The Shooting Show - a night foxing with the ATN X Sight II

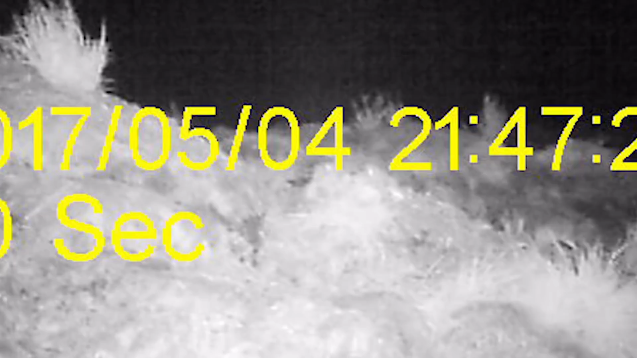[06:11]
down literally that day and then
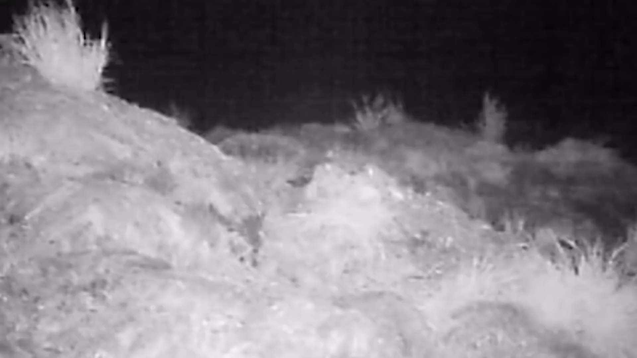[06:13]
backwards and forwards all night which would kind of indicate maybe that there's either a dog fox or a vixen that's got a set somewhere.
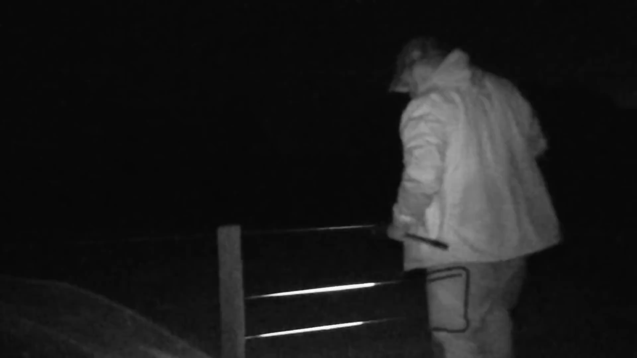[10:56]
as I cautiously got myself over the electric fence to retrieve the shot fox,
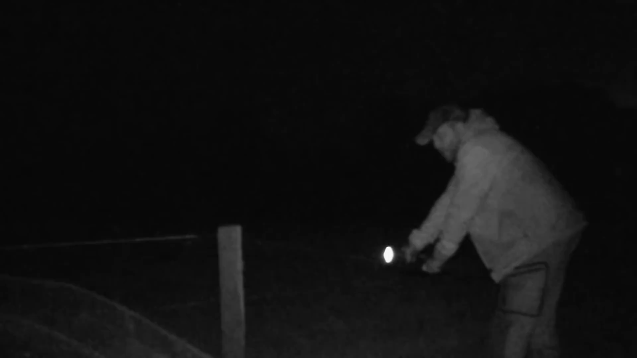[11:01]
before moving off to another patch.
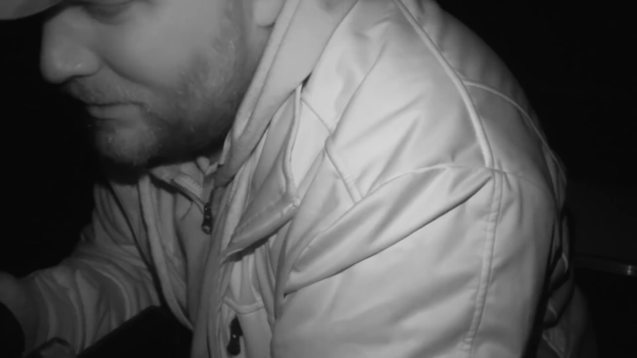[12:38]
And right in the middle of it there's a pond as well. The caller's now used to try and tempt it's only foxes that may even be laid in the area.
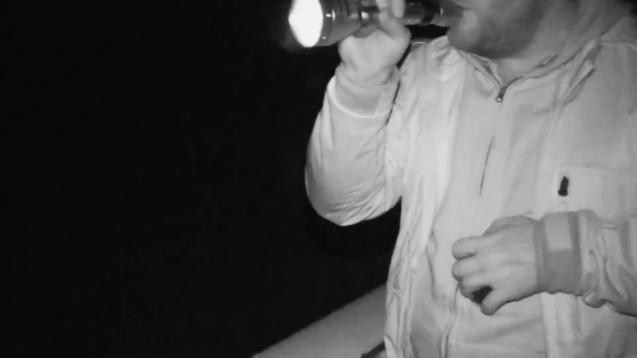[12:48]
After spotting them with the white light, I switched to the infrared and the night scope.
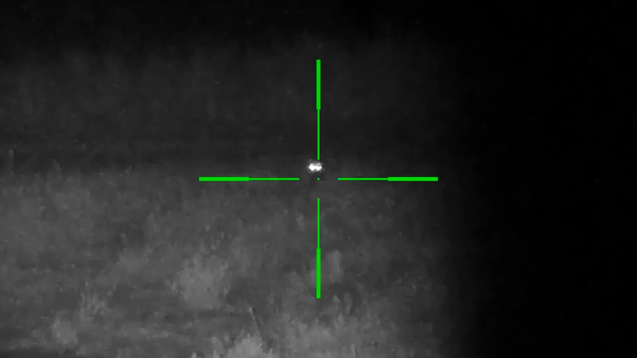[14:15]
I can't figure out whether he was maybe laid down or whether he was just behind a little bit of calm.
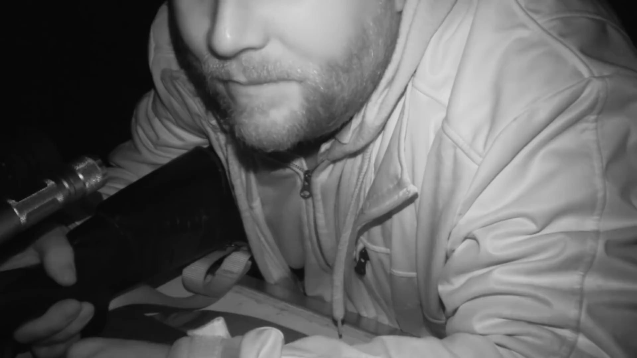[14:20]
I made him out as best I could, it would certainly knock it 150 yards maybe a bit more, the shot went and the illuminator
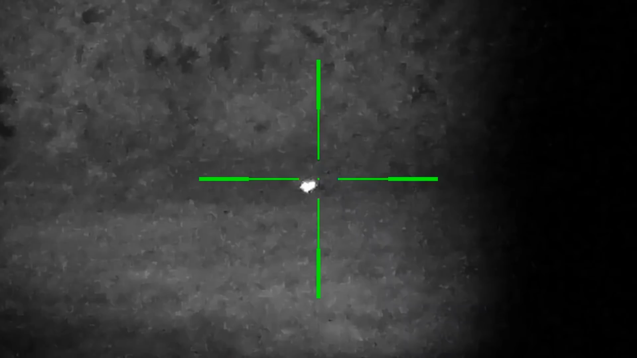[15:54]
he was really sort of dark I didn't know whether it was a sort of reaction with the sort of the infrared or what have you but we'll get over and have a look at him, he really is, he's an unusual colour.